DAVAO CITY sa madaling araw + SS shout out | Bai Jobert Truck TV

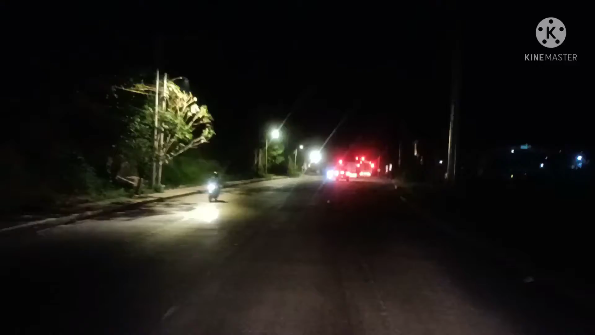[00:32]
It's around 3 in the morning. So, showcase lang natin mga bay, pagkita lang natin ang Davao City at tawag mga bay, madaling araw. Davao City sa madaling araw.
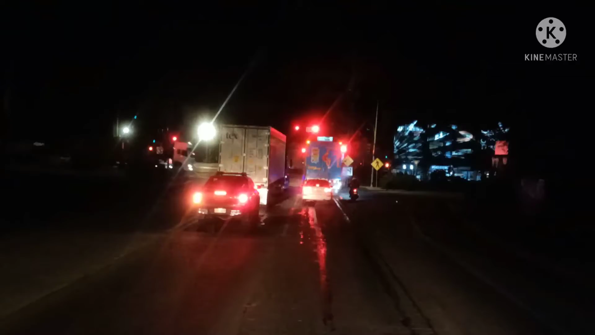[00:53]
Ito mga bay is bypass road.
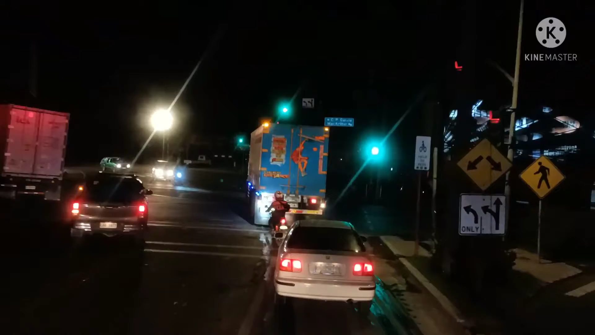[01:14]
sa downtown area tayo dadaan mga bay. Ang diversion road is nasa ganyo sa left. Yung dinaanan ng ibang trucks.
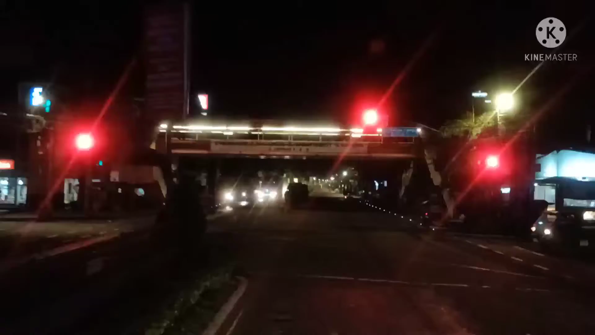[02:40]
Sa right mga bay, on our right Matina Playa, on our left papuntang Matina Pangi.
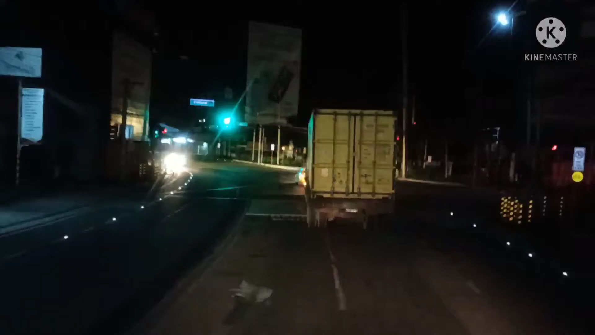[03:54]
bus terminal. Dito naman sa left side mga bay is Sandawa. Sandawa Road.